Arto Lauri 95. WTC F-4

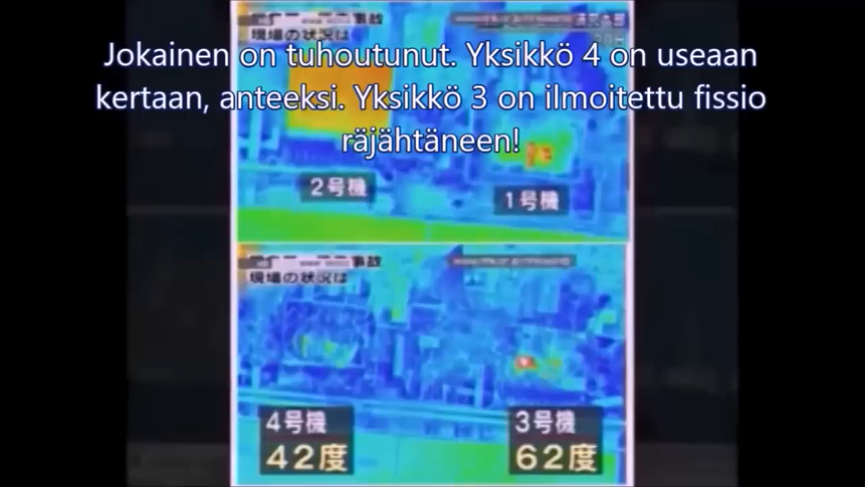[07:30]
Now, they all had detonations. Every one of them. They all had detonations.